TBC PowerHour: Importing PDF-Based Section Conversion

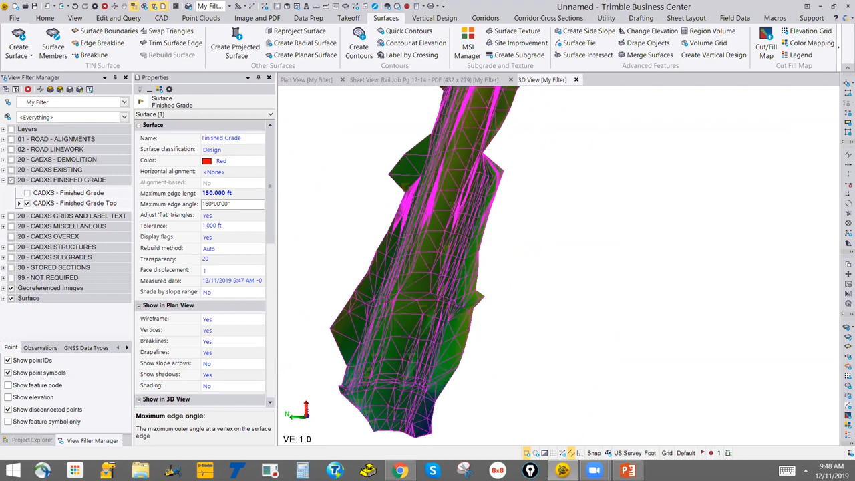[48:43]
I may have the odd area where the triangulation isn't exactly as I need it. And in that case, then you'd start looking at it and say, okay, I now need to add some linear features to that. So if I turn off the surface a second and say, okay, let's take a look at how do I build linear features?